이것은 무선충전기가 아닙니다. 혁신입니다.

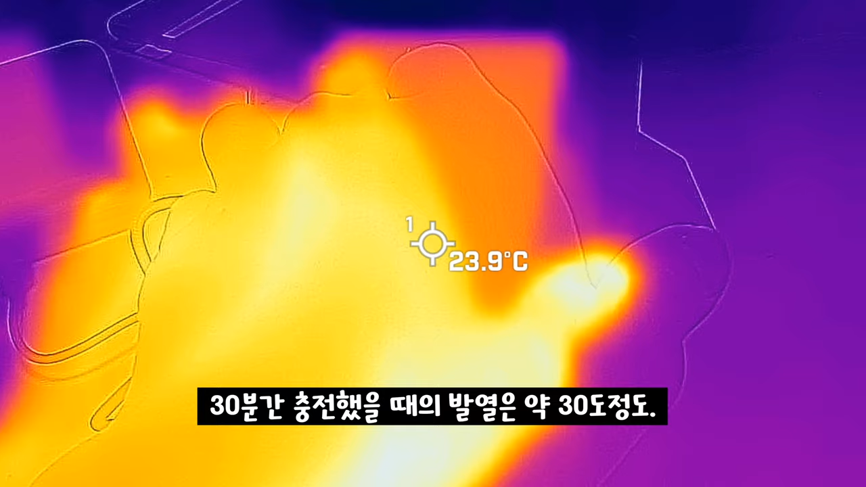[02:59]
On screen: spot 23.9°C
30분 정도 충전을 했을 때 제품 자체 온도는
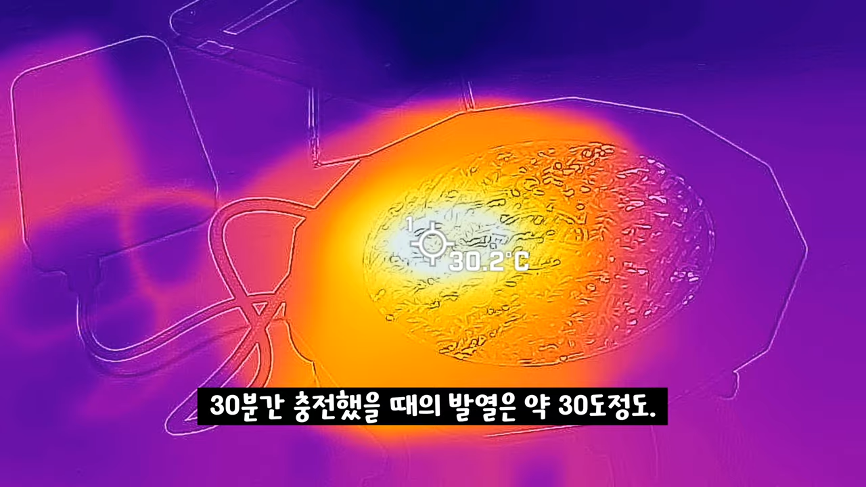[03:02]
On screen: spot 30.2°C
약 30도 전후에 발열이 발생해서 발열이 심한 편은 아니었고요.